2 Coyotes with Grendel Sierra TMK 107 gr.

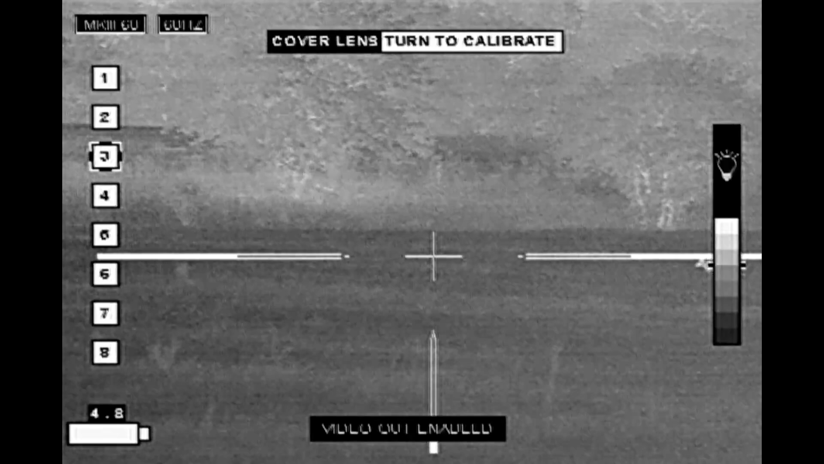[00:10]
I was using my IR patrol to scan the field,
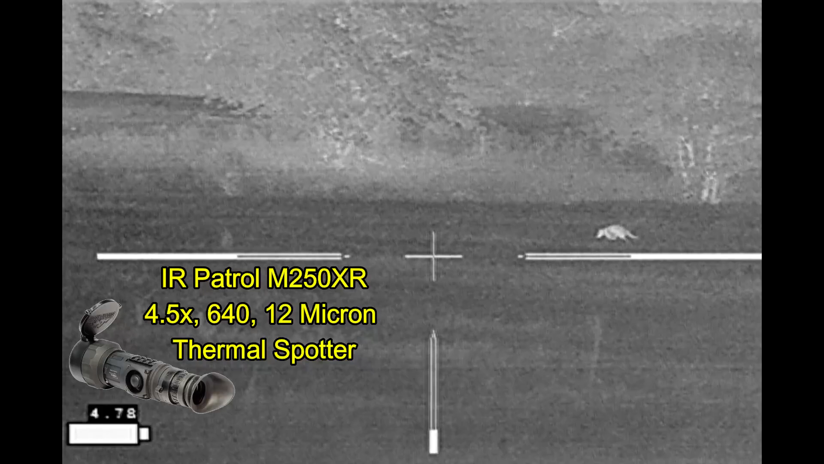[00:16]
watch for hogs and other animals, and then getting video for my IR Hunter Mark III that's mounted on my 6.5 Grindle.
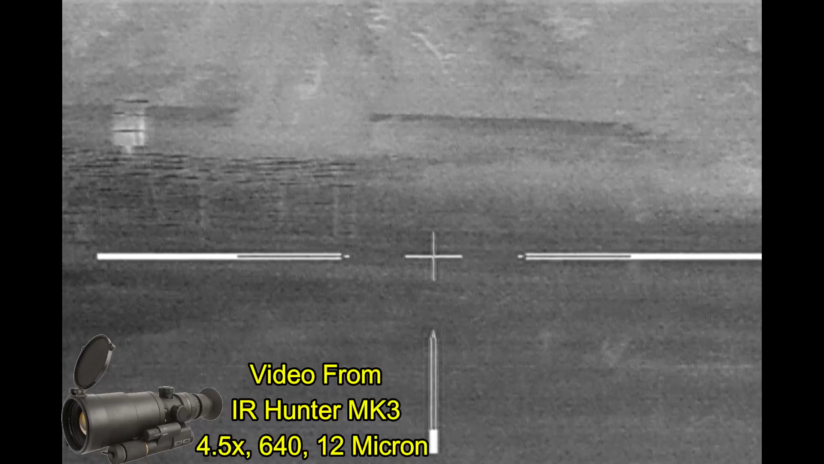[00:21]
Optics provided by Third Coast Thermal.
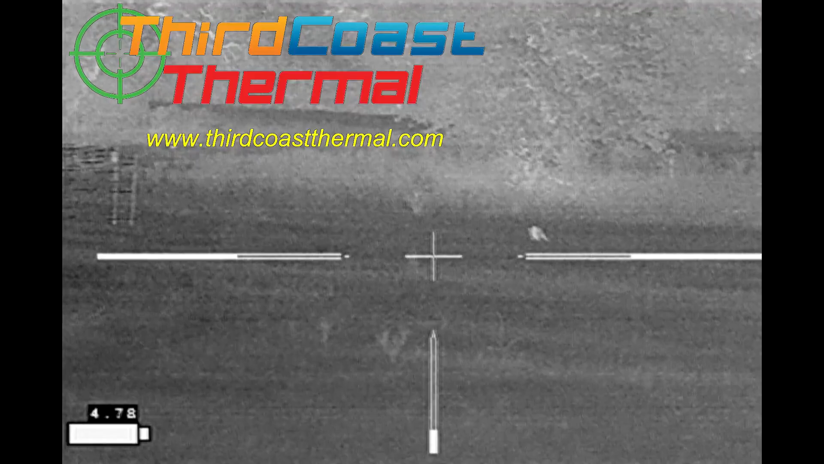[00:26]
After about three hours and no hogs,
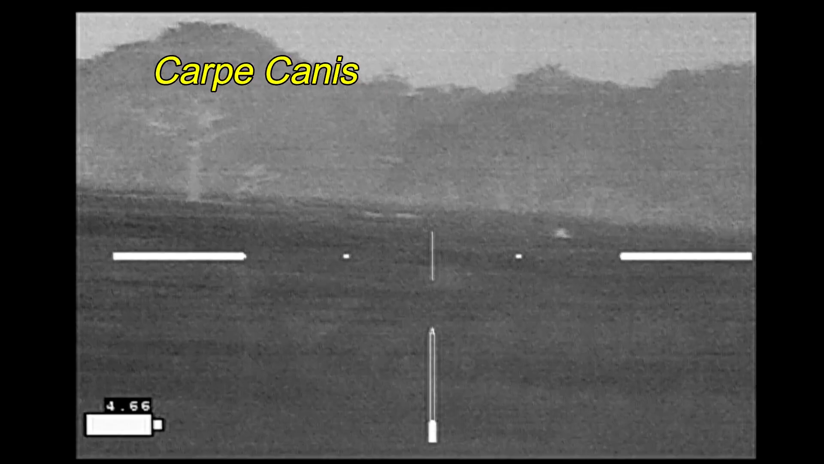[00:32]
I decided to go on a walkabout in Carpet Canis, despite this coyote out by the cattle.
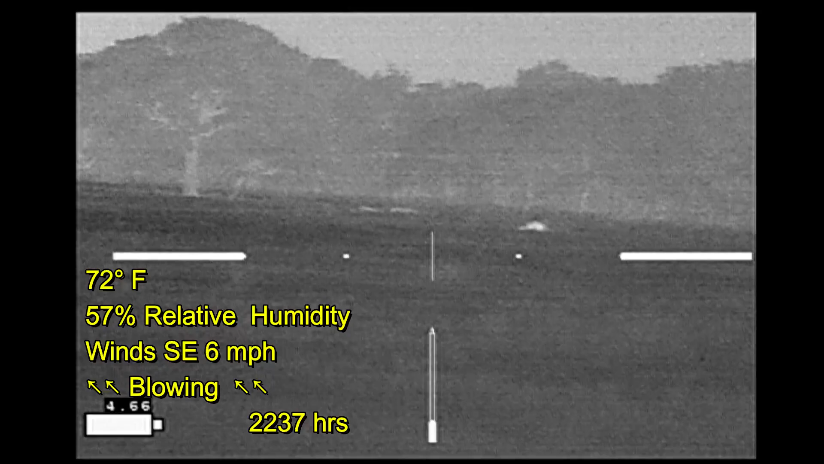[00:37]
The wind was not in my favor and I was actually slightly backlit by the southern horizon.
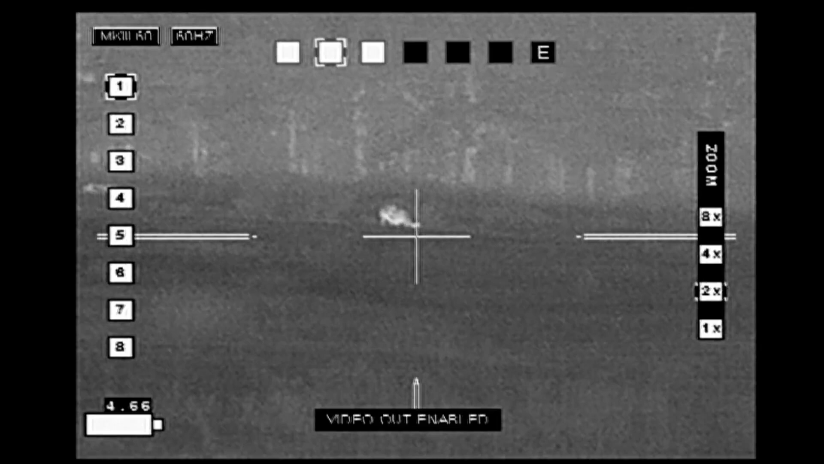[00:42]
The sun had gone down quite a while earlier, but the horizon was still glowing.
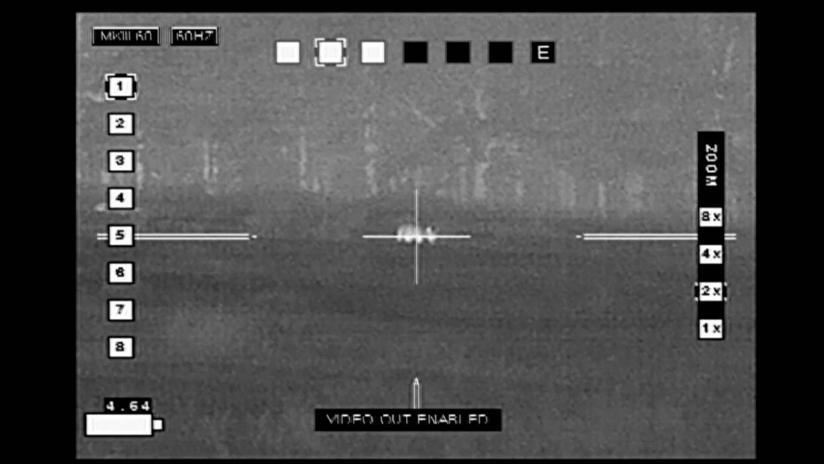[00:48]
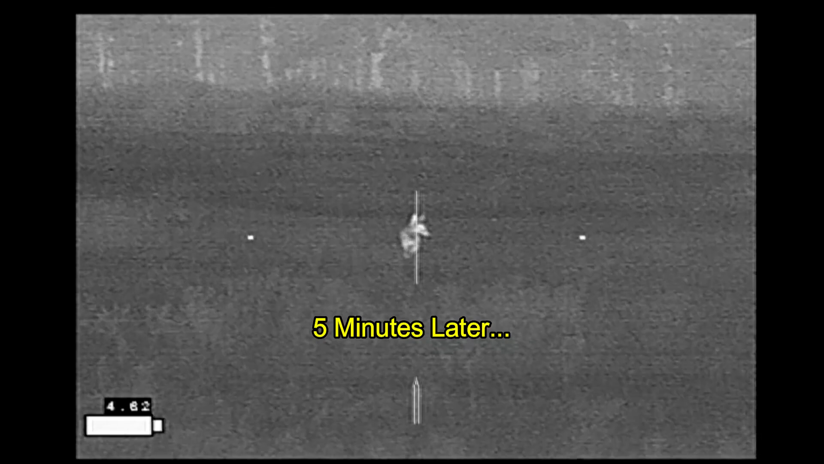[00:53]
So at this point, I just waited as the coyote slowly made its way towards me.
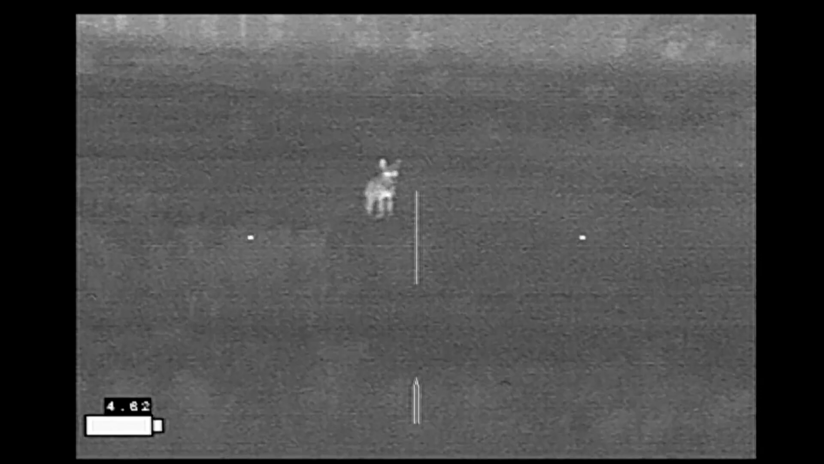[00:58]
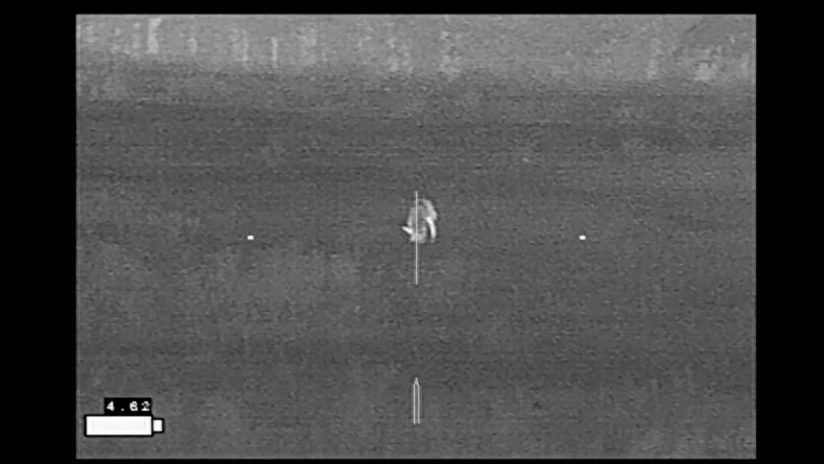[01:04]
As I'm doing some testing with some Sierra-tipped Match King bullets, I want to wait until the coyote turns broadside before firing.
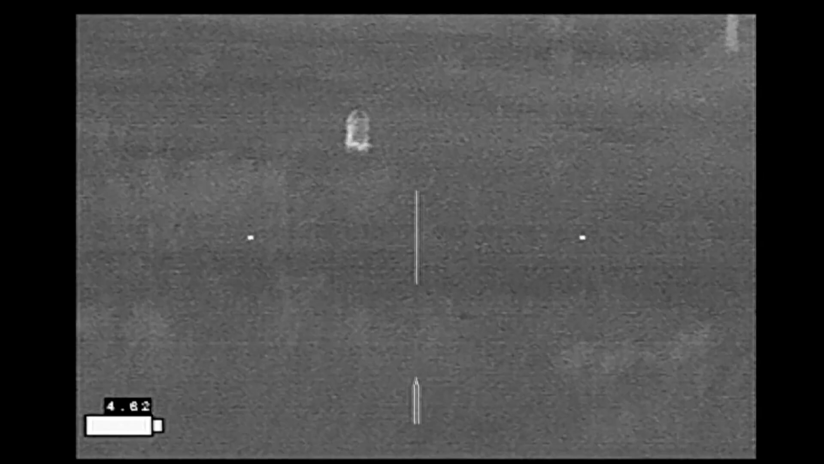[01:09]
Thinking the coyote's going to be stopped for a while, I did a little readjustment to get ready to fire.
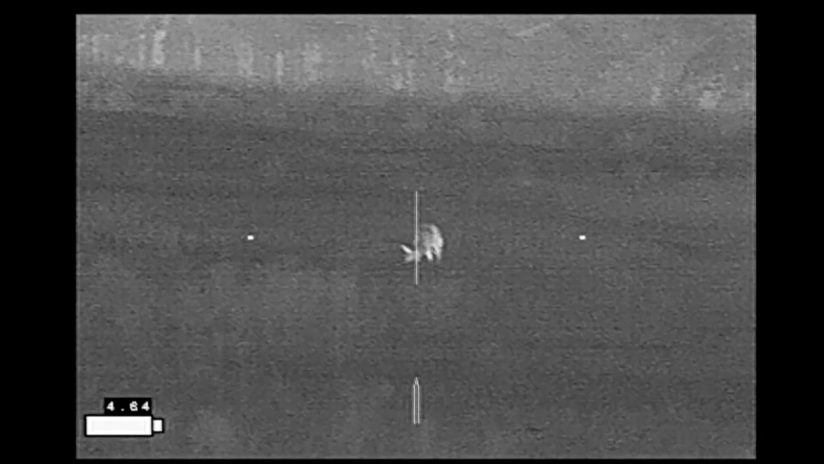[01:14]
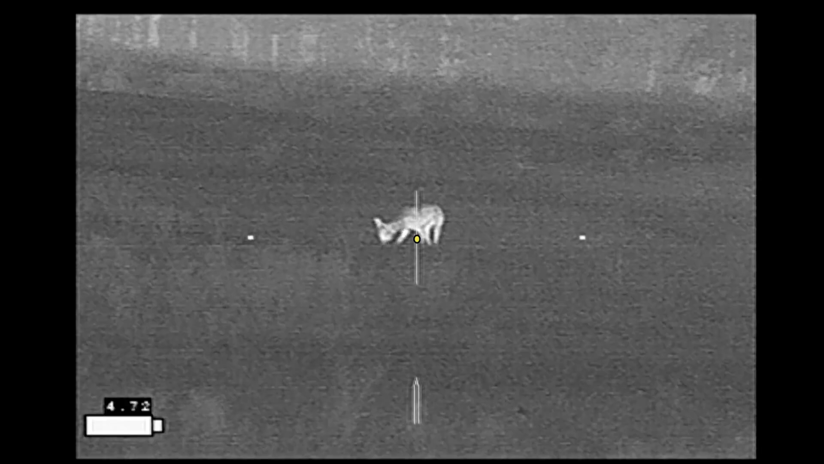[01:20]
She turns sideways, and here we go.
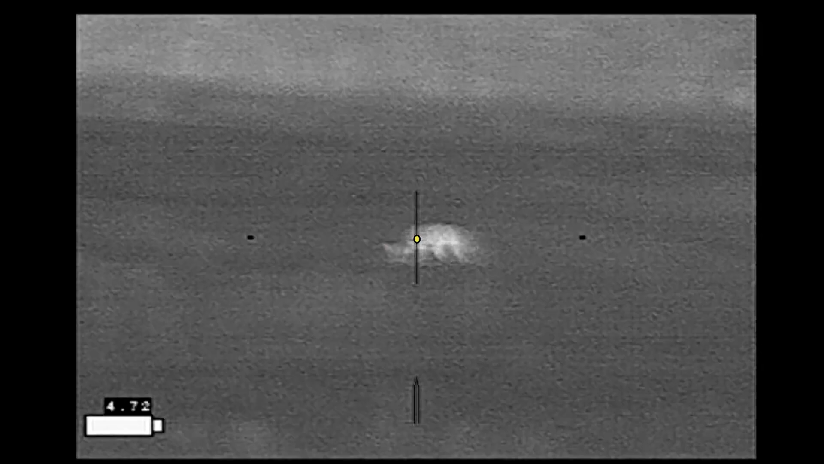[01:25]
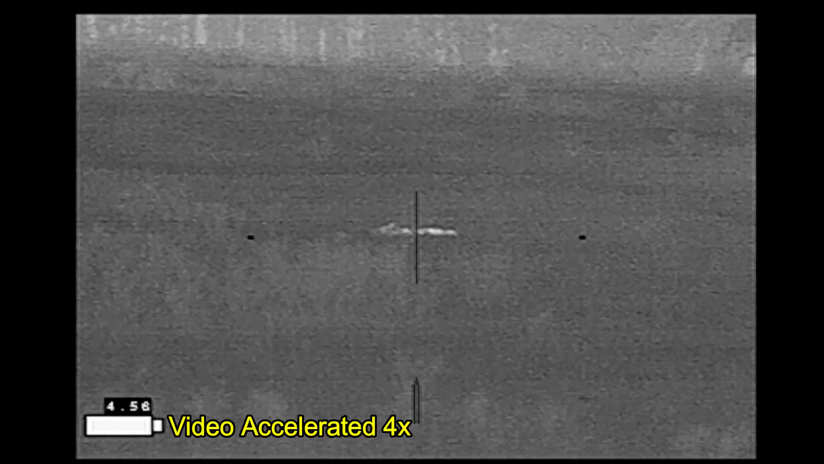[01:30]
While she's down, her head's moving around a little more than I would like to see, so I go ahead and take a quality assurance shot.
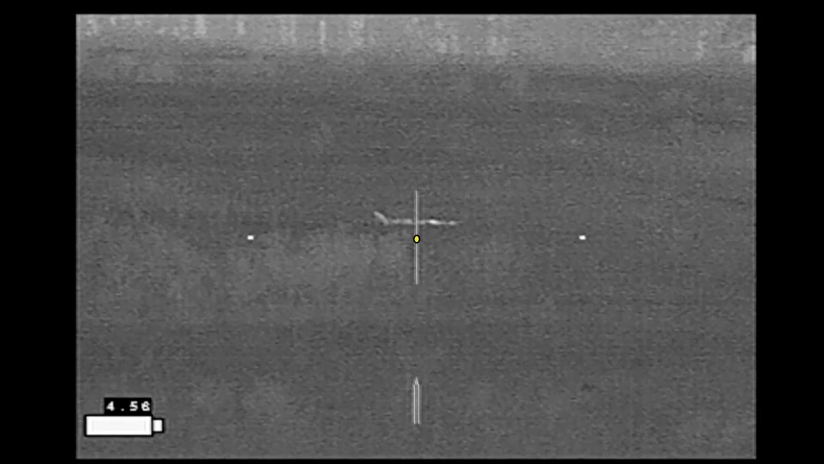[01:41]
While not too bothered, those two shots seem to wake up the cattle.
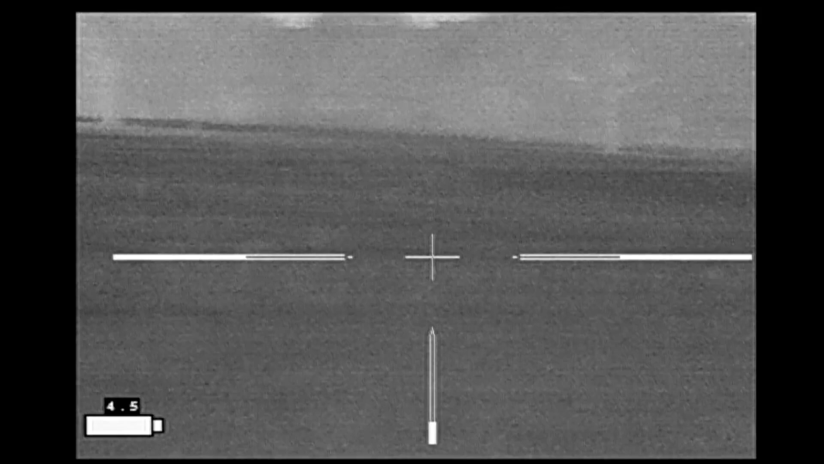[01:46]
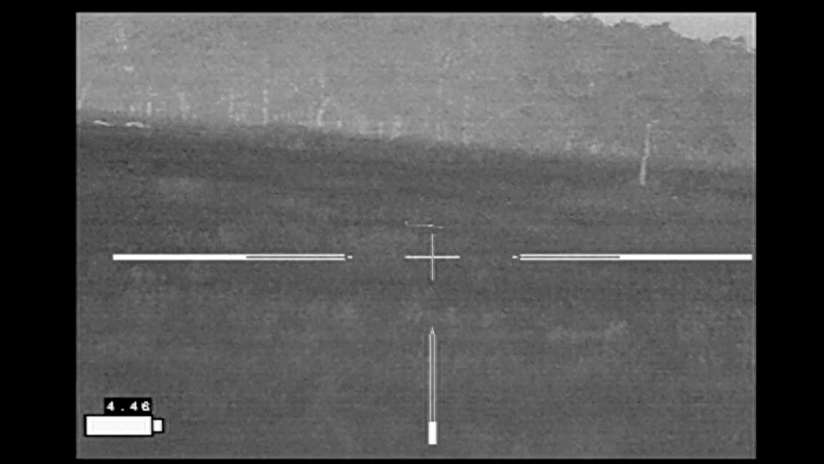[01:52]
Turned out to be a female coyote. The second shot entering the neck below the chin.
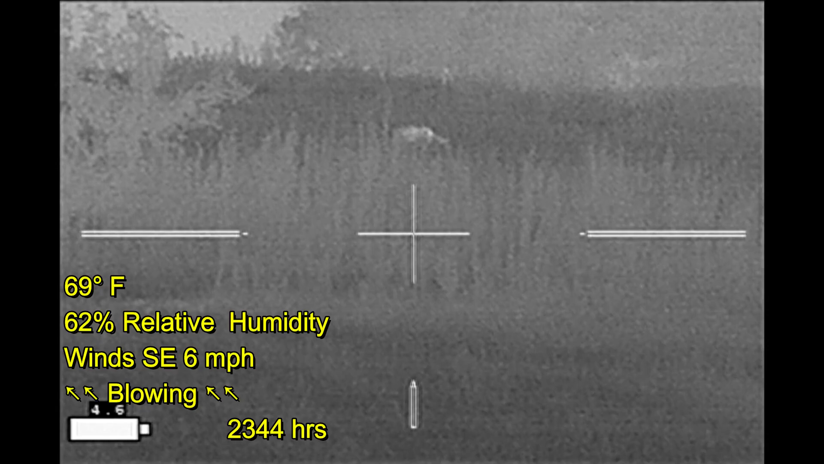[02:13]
Later, after I drove into my next property, I stopped and did a quick scan. I noticed this animal up on the hill. Got my rifle out and set up next to the truck.
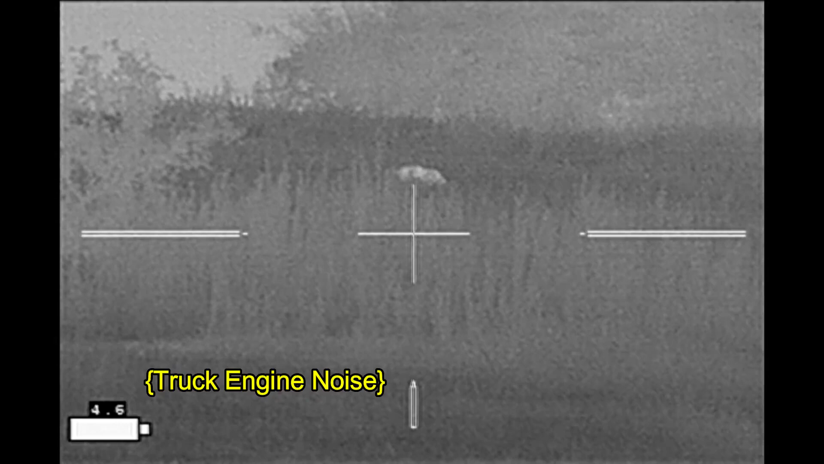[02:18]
You can hear the engine running. I can't tell what it is yet. Then it does this little hop right here.
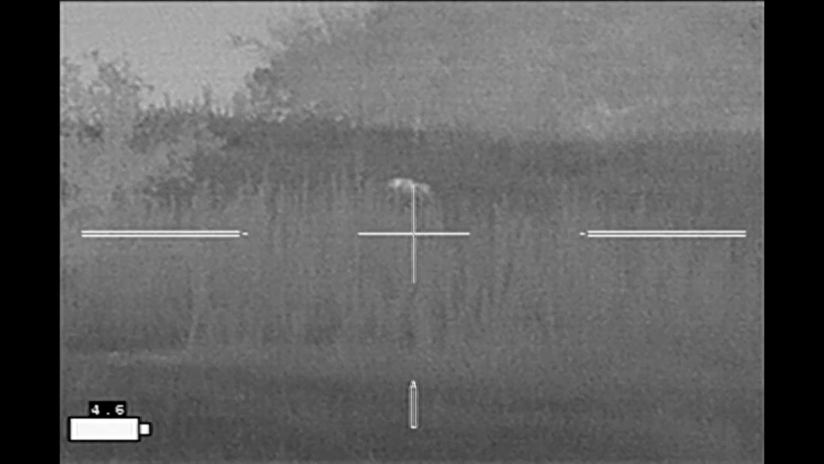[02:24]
And that's a coyote. I changed over to black hot.